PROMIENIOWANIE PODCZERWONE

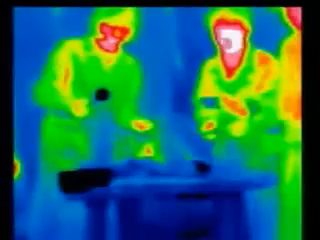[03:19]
Podczerwień pozwala widzieć świat niedostępny dla naszego oka. Kamera termowizyjna, której podstawą jest detektor podczerwieni,
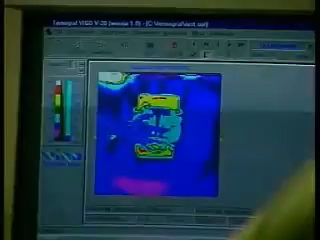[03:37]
Takie pomiary są szczególnie ważne w przypadku urządzeń trudno dostępnych o dużej mocy lub linii energetycznych.
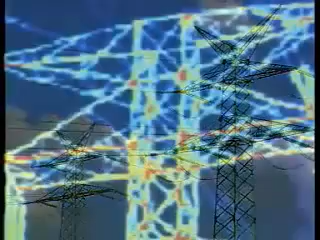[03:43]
Wczesne stwierdzenie wzrostu temperatury przewodów może zapobiec powstaniu pożaru lub zniszczeniu linii energetycznej.
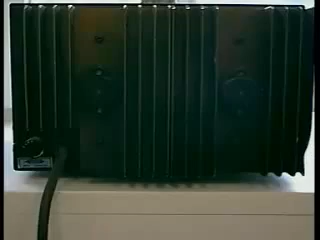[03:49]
A to zwyczajny zasilacz. W podczerwieni możemy zobaczyć nie tylko elementy aktywne, ale także jaka część urządzenia nagrzewa się szybciej.
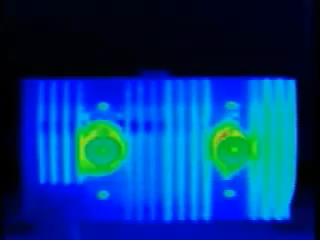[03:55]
Czy radiatory wystarczają do odprowadzania ciepła? A może któryś z elementów zasilacza przegrzewa się?
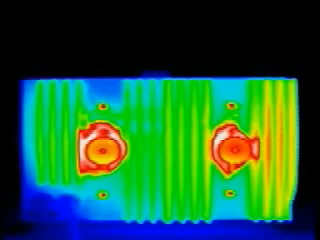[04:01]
Dzięki kamerze termowizyjnej można uniknąć czającej się awarii.
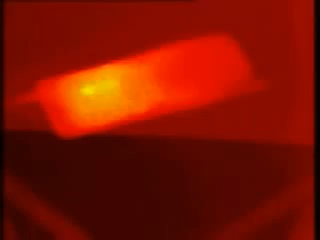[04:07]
Tak w podczerwieni wygląda zwykły telefon komórkowy. Oto inny przykład.
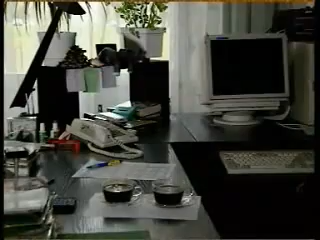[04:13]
Zwykłe biuro. Sekretarka wyszła. Przed chwilą, a może już godzinę temu? Gołym okiem trudno to zauważyć.
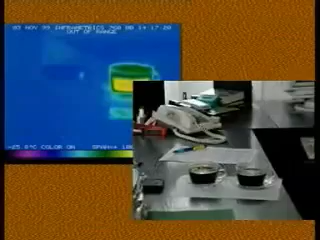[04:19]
Kamera termowizyjna pokazuje, że prawa filiżanka zawiera gorącą kawę o temperaturze około 70 stopni Celsjusza.
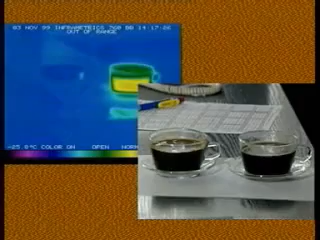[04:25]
Widzimy również, że komputer po prawej stronie jest ciepły.
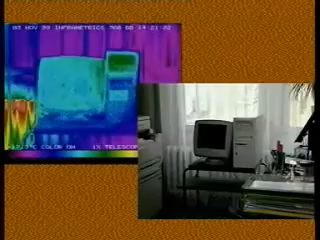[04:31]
Przed chwilą ktoś przy nim pracował i zostawił gorącą kawę.
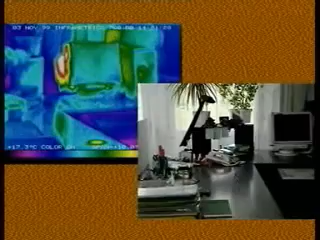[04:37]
Nawet gdy filiżanka zniknęła, na stole pozostał jej cieplny ślad.
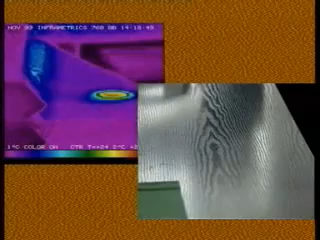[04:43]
To inny, niezwykły, choć prosty eksperyment.
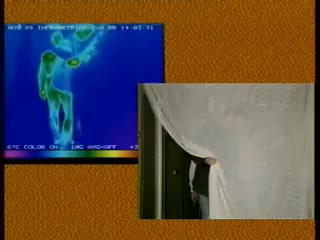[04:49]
Ktoś ukrył się za atiulowymi zasłonami. Gołym okiem praktycznie nic nie widać.
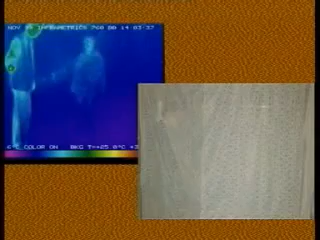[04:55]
Kamera termowizyjna pozwala zobaczyć ukrytego człowieka, jego ruchy, zanalizować grubość jego ubrania, a nawet zarejestrować jego odbicie w podłodze.
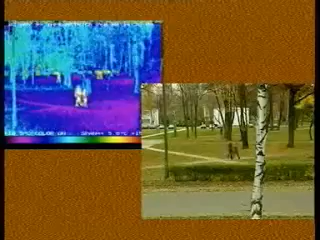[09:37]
Oto dokumentacja badania rurociągu transportującego gorącą parę.
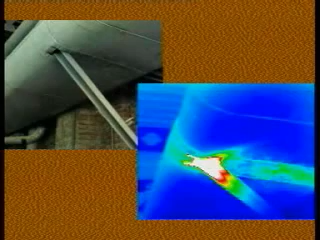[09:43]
Obrazy w podczerwieni pozwalają szybko określić, w których miejscach następuje utrata ciepła.
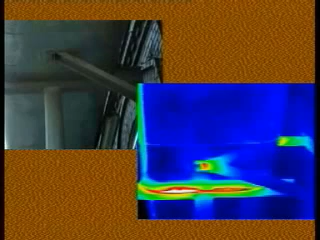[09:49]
Banalne podpory powodują największe straty energii. Trzeba zatem zmienić ich konstrukcję. Podczerwień pozwala także zobaczyć, jak działa frez obrabiarki do drewna.
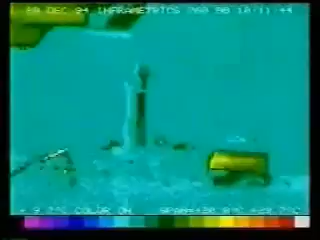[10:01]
Widać wyraźnie, że tak naprawdę pracują, czyli nagrzewają się przez tarcie tylko dwa zęby frezu. Pozostałe są nieaktywne.
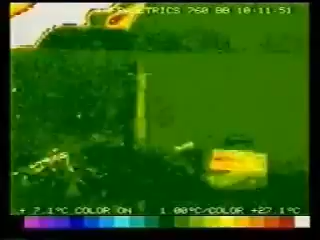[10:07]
W innym laboratorium czujniki podczerwieni pomagają określić szybkość zużywania bieżnika opony samochodowej.